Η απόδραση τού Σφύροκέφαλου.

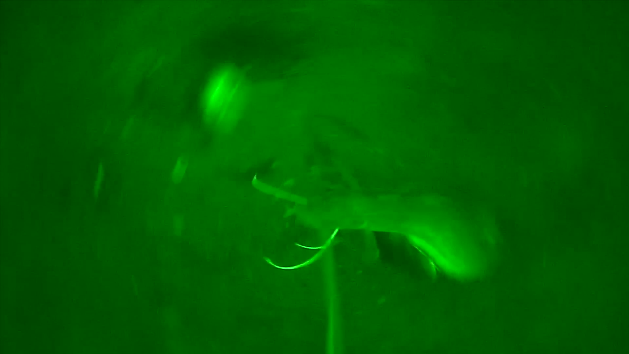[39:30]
Πέντε μανιβελιές. Για αυτή τη στιγμή κάτω φαίνεται αυτό.
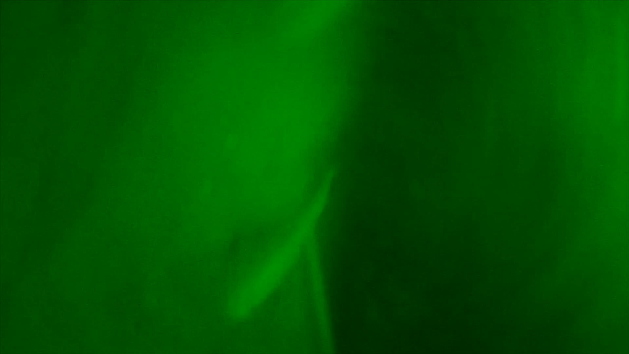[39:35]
Φωτογραφία νούμερο 35.
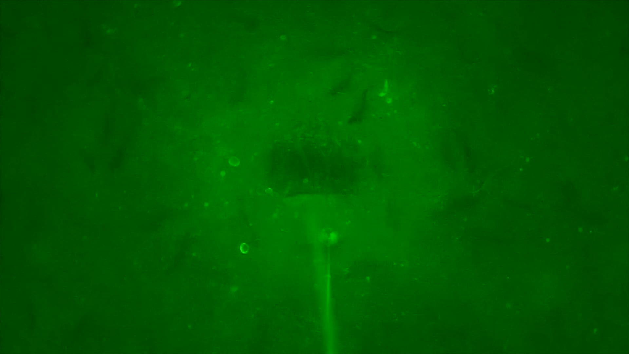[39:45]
Σαλούβαρδικ είναι 10 πόδια από τον πάτο ρε φίλε. Τι
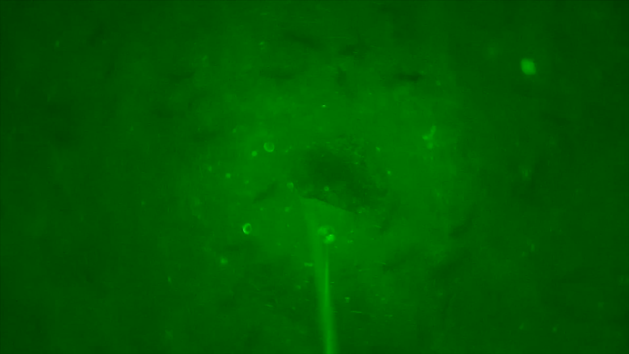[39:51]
η σαλούβα είναι στρωμένη κάτω στο πάτωμα. Και πιο πάνω κάτι άλλο. Αυτή δεν είναι βέβαια ψηλά.
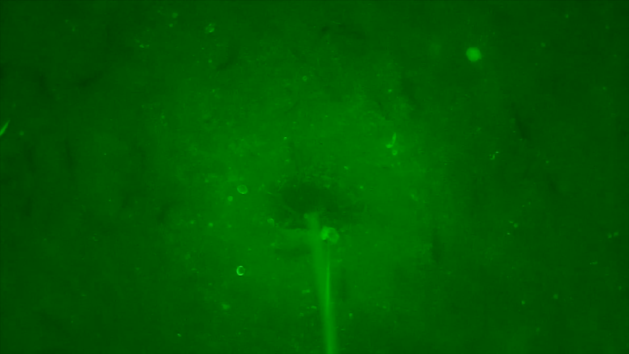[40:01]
But you never know.
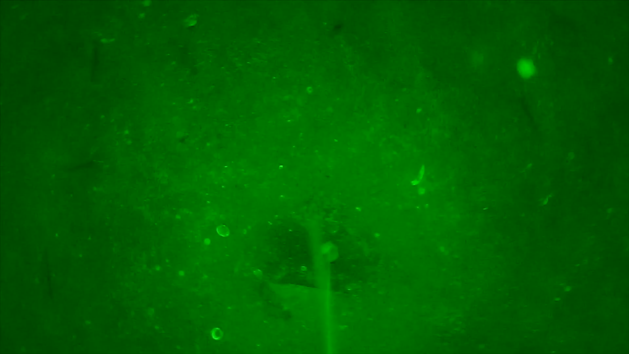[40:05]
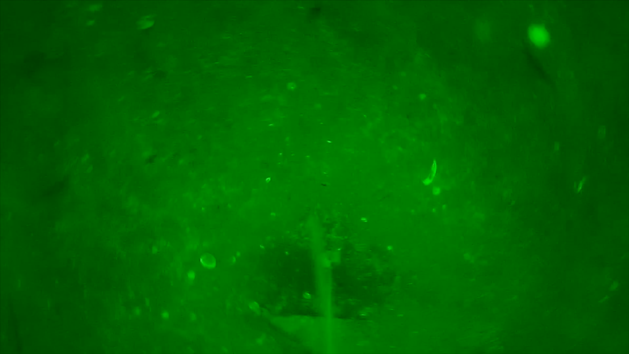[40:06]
Πάω την κάμερα πάλι κάτω. Πάτασε.
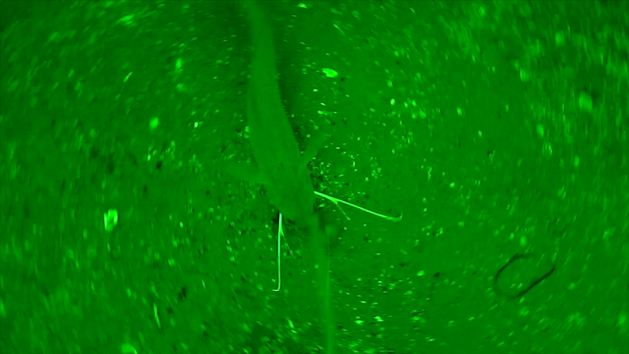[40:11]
Τάκ, τάκ, τάκ. Είναι λίγο μπροστά στην πλώρη.
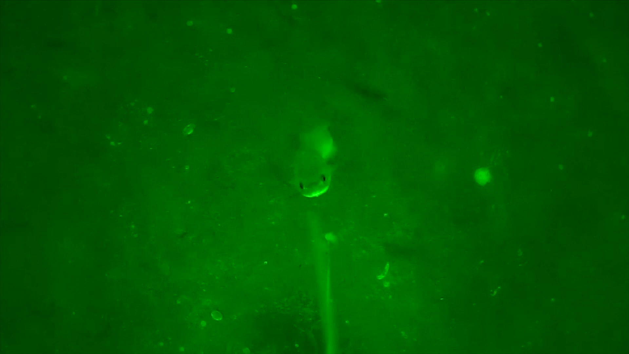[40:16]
Αυτό και δεν φαίνεται στο βυθόμετρο. Αλλά αυτή τη στιγμή αυτά βλέπαμε. Για να δω. 36. Ωραία. Πάνω η κάμερα.
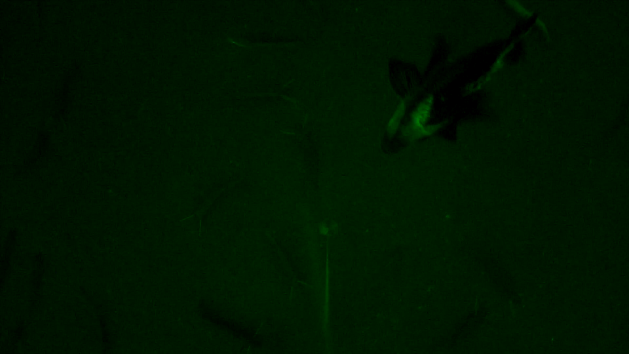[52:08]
Και δεν τσέπαγε τίποτα, γαμώ τα αυτιά του. Τίποτα.
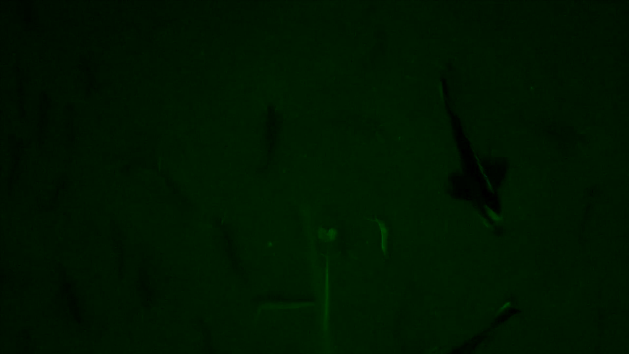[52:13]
Πάω τώρα μία κάτω, θα μου φέρει και το λέγω με την καμέρα.
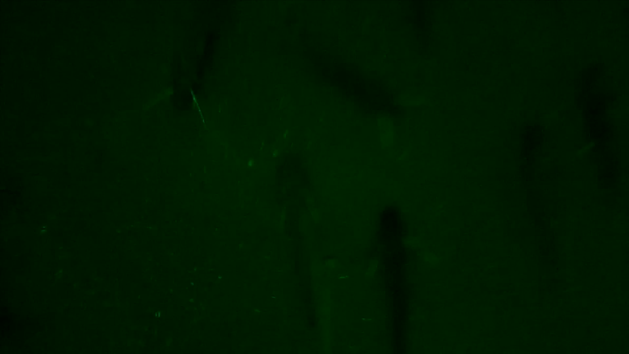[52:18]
Μία, δύο, τρεις, τέσσερις, πέντε.
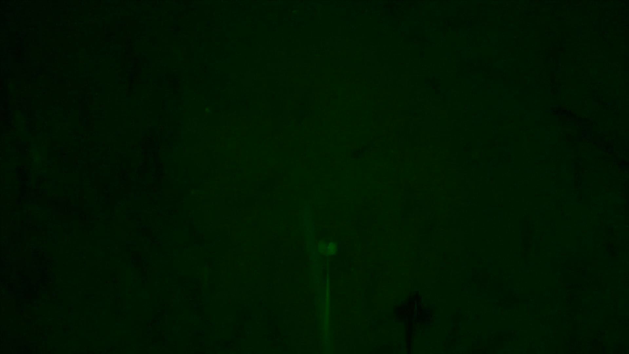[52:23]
Τώρα δεν είναι το ναυάγιο, δουλεύεις. Εδώ κάτι έχει. Θα τη σκατά. Δεν είναι σύμπαση, θα τη σκατά είναι.
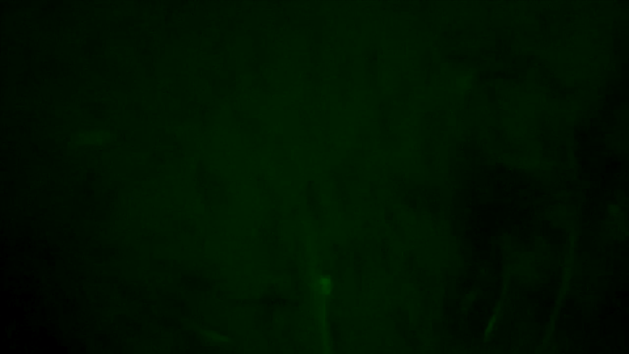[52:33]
Αφού εκεί πέρα το τι είναι, δεν είναι σύμπαση. Λάθωσα, αλλά γρήγορα μην το χάσω.
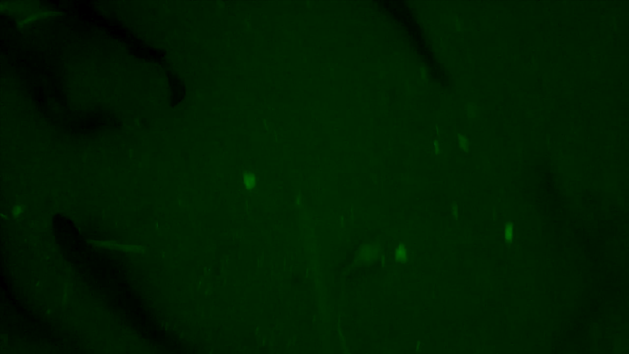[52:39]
Θα το ξαναπάω κάτω. Τι πήγαινε τώρα μία. Πέτει.
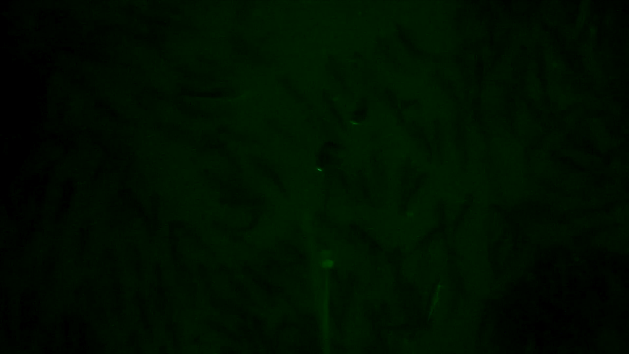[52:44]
Είμαι εδώ και βλέπω αυτό. Η κάμερά μου είναι πολύ κοντά με το αυτό που βλέπουμε.
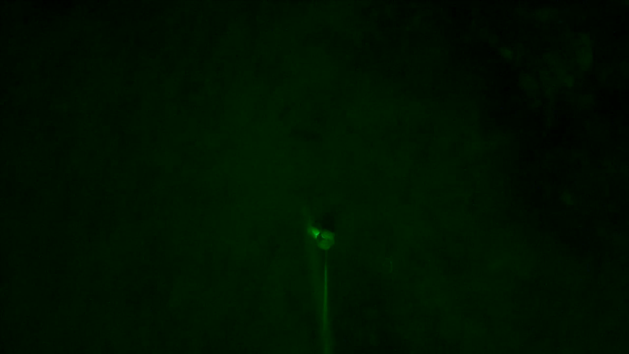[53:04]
Ναι. Παιδιά, δείτε τι ψαρά έχω στη βάρκα. Η πλώρη είναι μπροστά, η πρίμη είναι πίσω.
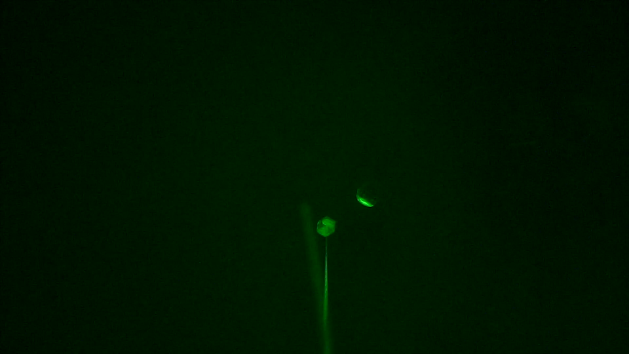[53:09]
Λοιπόν, οπότε εδώ ήταν η κάμερα πριν ένα λεπτό, από εκεί ανέβηκε. Φωτογραφία 47, φωτογραφία πριν.